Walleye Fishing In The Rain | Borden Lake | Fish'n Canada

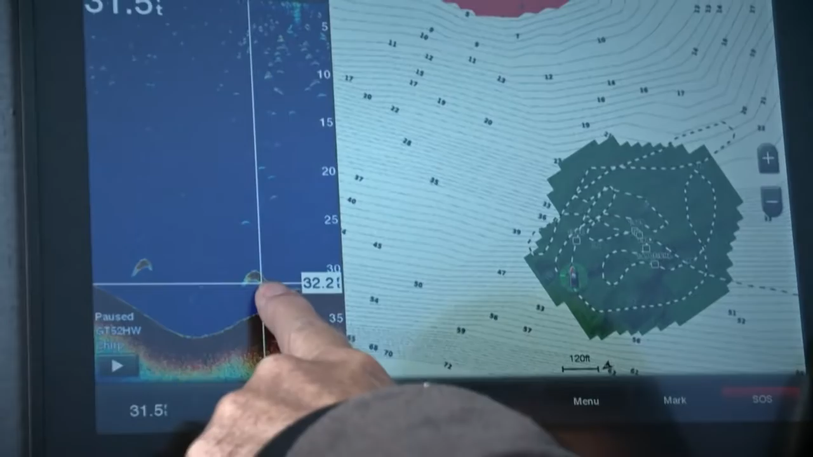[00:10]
I see this jig going up and down all of a sudden it says hey let's wake up.
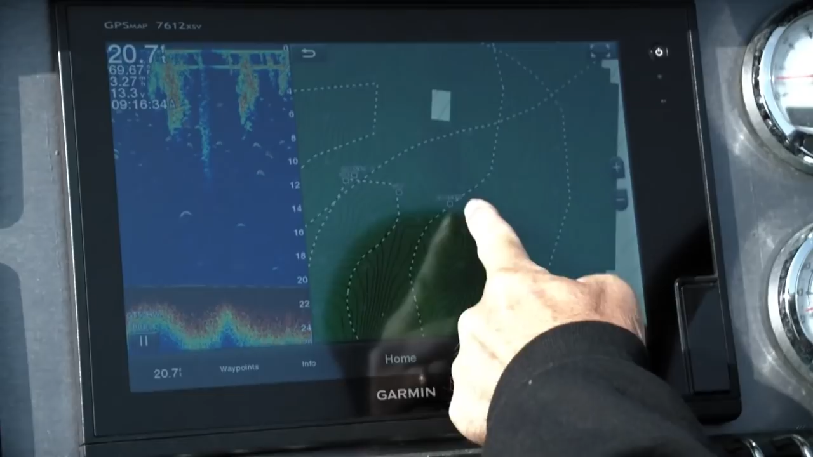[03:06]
In this series of screenshots, you'll see how I brought tons of detail into a featureless chart.
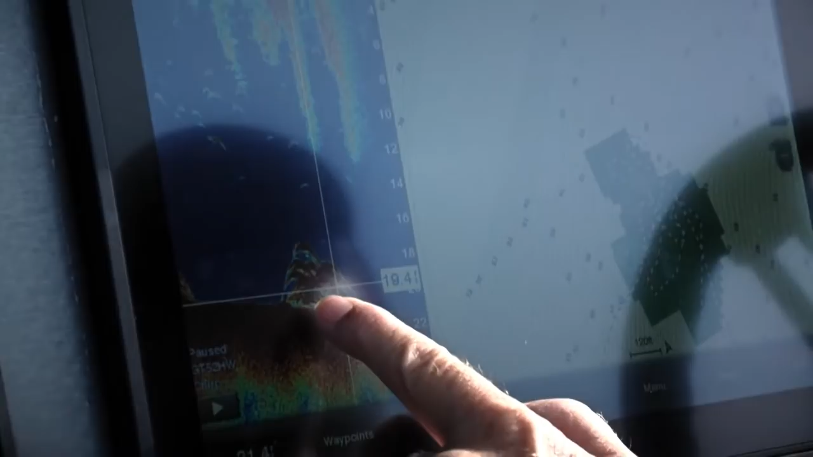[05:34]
they're glued right to the bottom where you can hardly read them. It looks like almost like a rock on there. All of a sudden they start rising up. They get to see this jig going up and down.
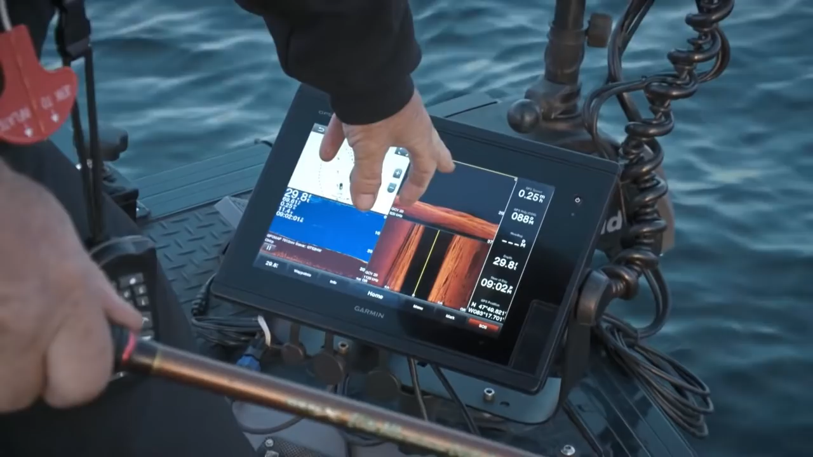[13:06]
And then when you see a hook or what looks like a fish or looks like a hook,
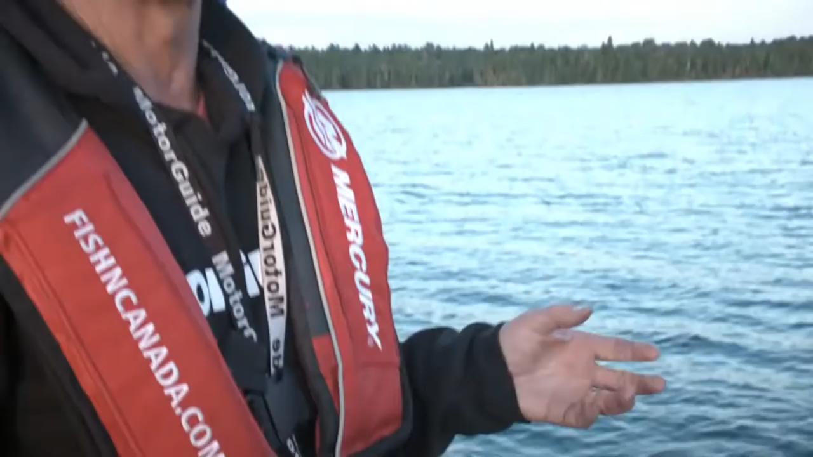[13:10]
you turn the clear view on and that tells you everything. What happens is if it's not, if it's not a fish, it's a blob. It's a rock. You can see the whole, the whole structure, even though it looks like a hook.
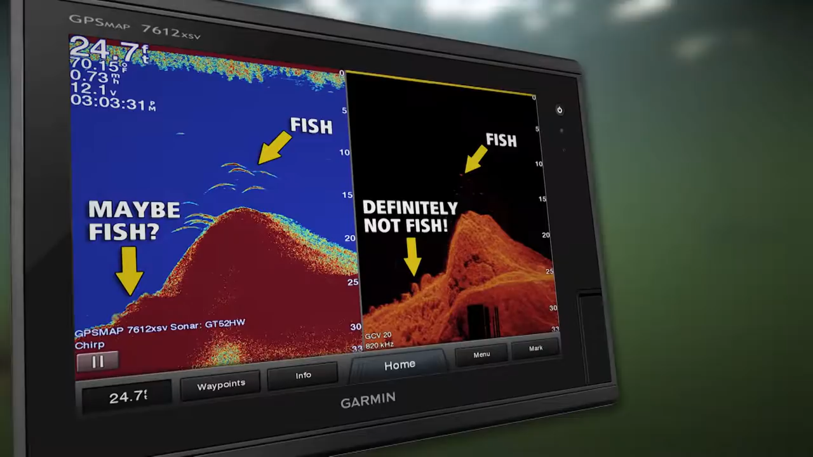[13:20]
On screen: depth 24.7 ft
When it's a fish on that clear view, it's a little dot for separation.